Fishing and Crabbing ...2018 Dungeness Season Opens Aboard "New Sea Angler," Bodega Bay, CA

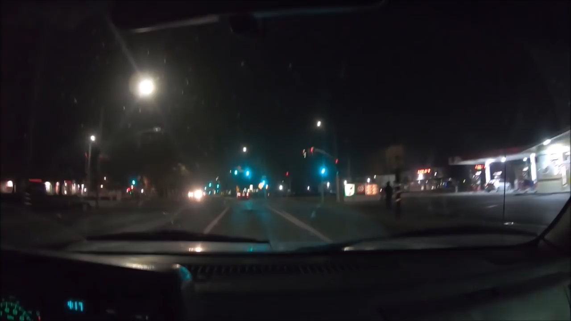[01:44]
Got a lot of ash on the windshield. A little off here. Yeah, a little off. Not going home. Early morning. 4:18 a.m. Off to Bodega Bay. Doesn't seem like any wind today, but you never know. Out on the bodega, it could be a totally different story.